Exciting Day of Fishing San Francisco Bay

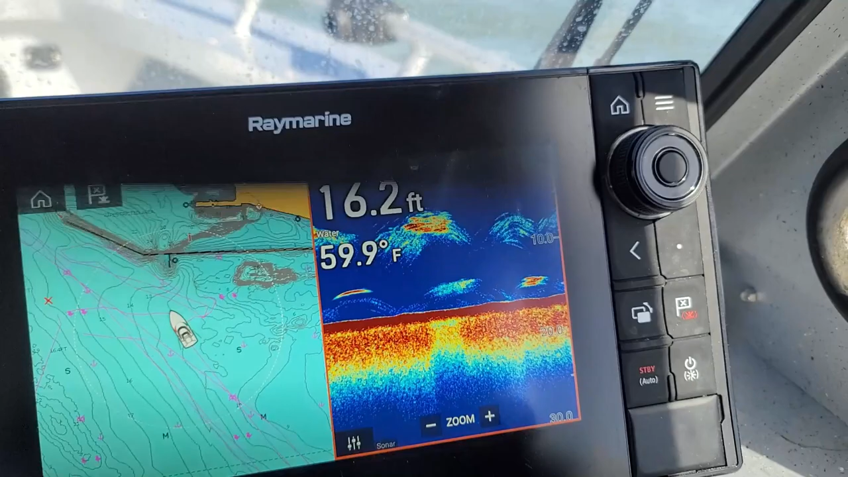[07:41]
On screen: depth 16.2 ft, water 59.9°F
that's looking super fishy bait looks like stripers or maybe even halibut on the bottom once in a while let's get kevin a keeper